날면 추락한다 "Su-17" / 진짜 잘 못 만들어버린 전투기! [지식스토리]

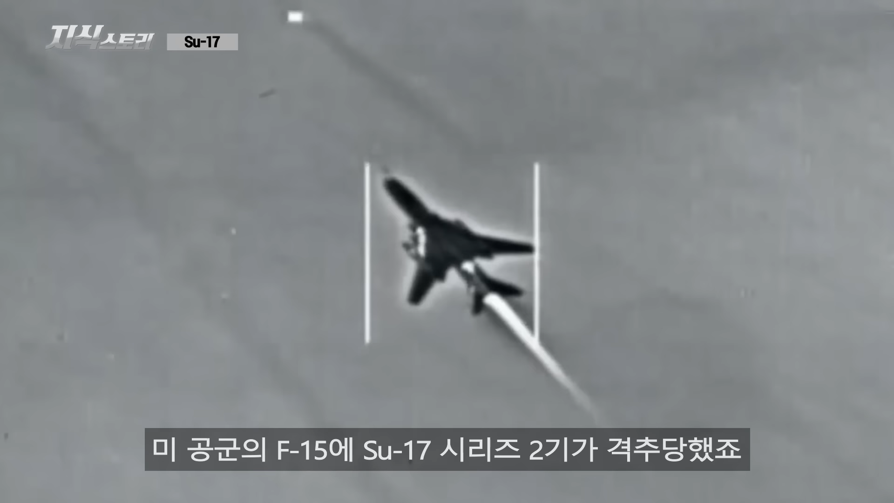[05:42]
이라크 전쟁 후 다국적군이 쿠르드 난민을 보호하는 작전에서도 미 공군의 F-15의 수호의 17 시리즈 2기가 격추당했죠. 리비아 역시 1980년대에 수호의 22를 도입했지만, 1981년 8월 19일 시드라만에서 미 해군의 F-14 2기가 수호의 22 2기를 격추하면서 F-14의 첫 전과를 세워주고 말았는데요.